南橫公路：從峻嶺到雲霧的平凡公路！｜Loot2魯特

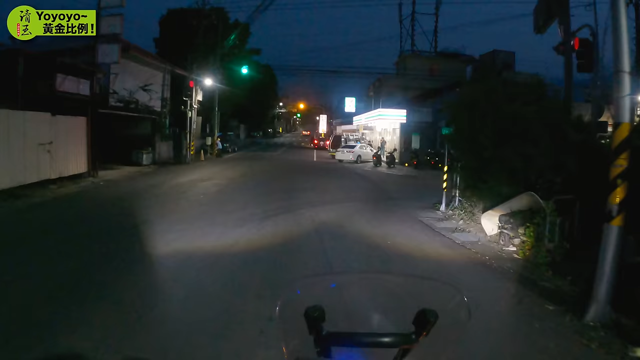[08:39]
經過了賈仙之後天色到了這裡也慢慢亮了起來我覺得每一次在半夜騎車雖然都看不到周遭的景色但是騎